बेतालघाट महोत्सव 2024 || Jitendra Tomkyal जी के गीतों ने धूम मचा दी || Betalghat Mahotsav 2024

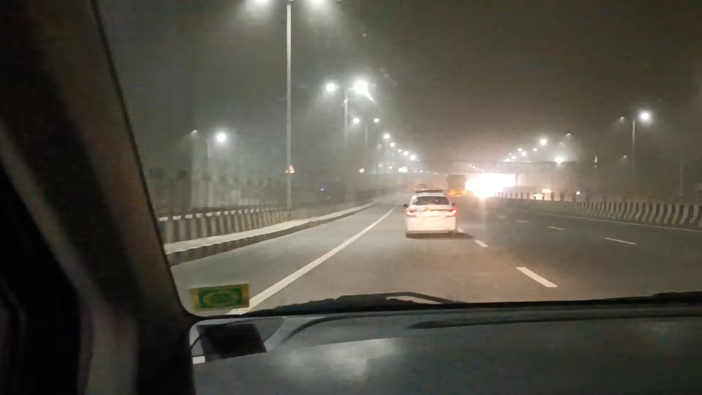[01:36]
धूल धूल हो रही है बहुत ज़्यादा, मतलब पेड़ काटे हुए बहुत ज़्यादा, अब तो बन गई है चौड़ी।